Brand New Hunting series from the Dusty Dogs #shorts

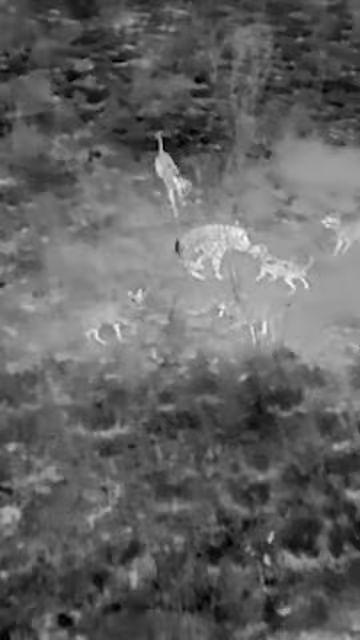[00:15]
We got Riley. There you go. And we got, what's your name, mate?
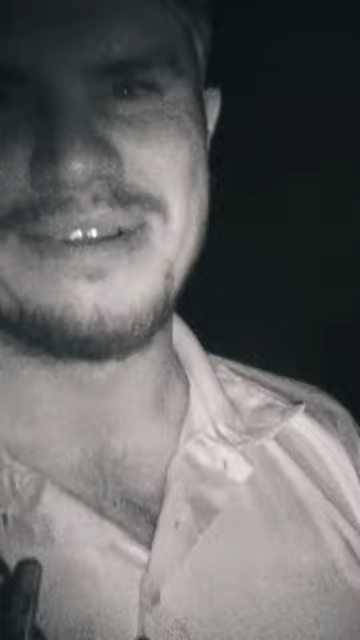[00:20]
Billy. Start again.
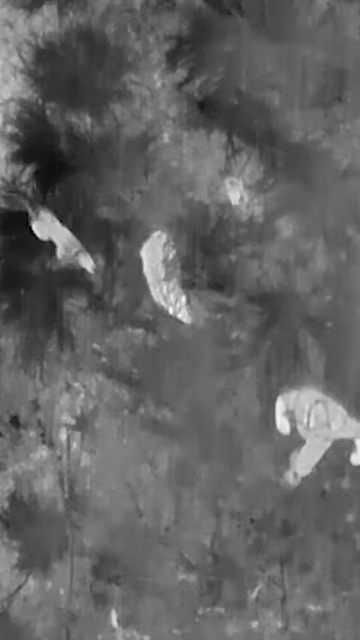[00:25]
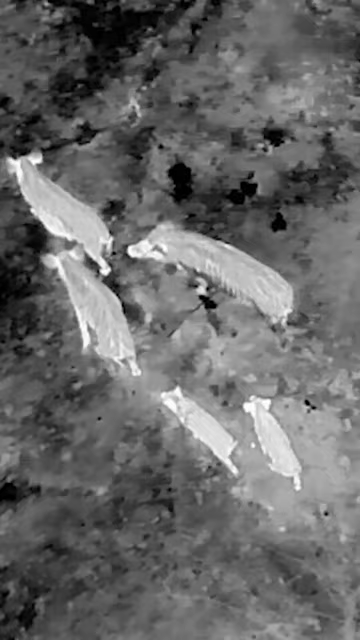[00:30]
So we've been seeing mob after mob after mob after mob tonight. I was like, oh, the pigs are getting bigger.